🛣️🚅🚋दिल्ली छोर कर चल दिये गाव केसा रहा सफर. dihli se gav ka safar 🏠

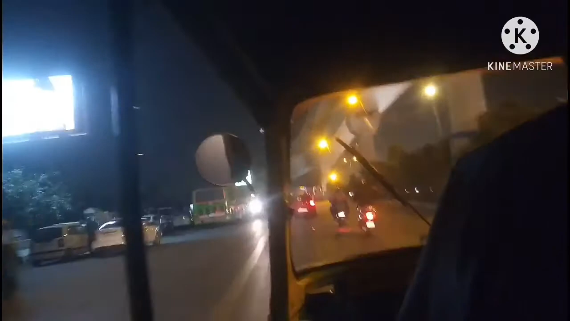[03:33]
चहल पहल सब होता रहता था आई यह मेट्रो है मतलब आगे जो मेट्रो है तो उपर मेट्रो चलता है तो यह मेट्रो के सम जगह का है